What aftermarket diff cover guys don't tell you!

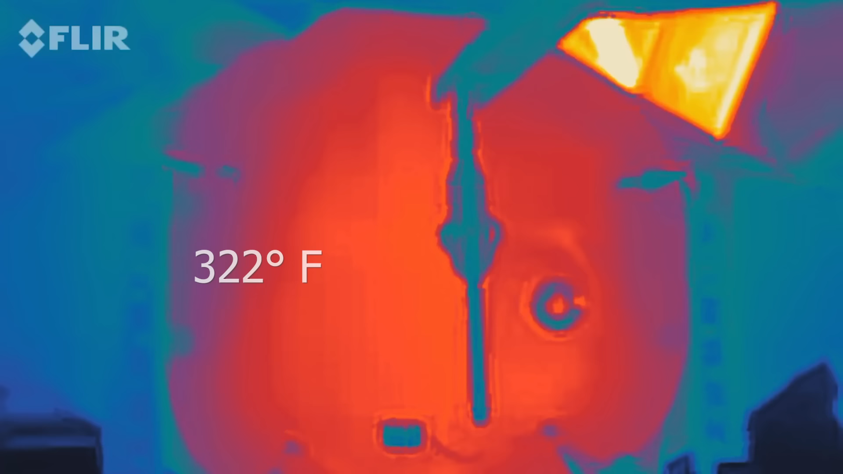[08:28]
On screen: spot 322°F
we found it surprisingly easy to reach a sustained temp of well over 300 degrees.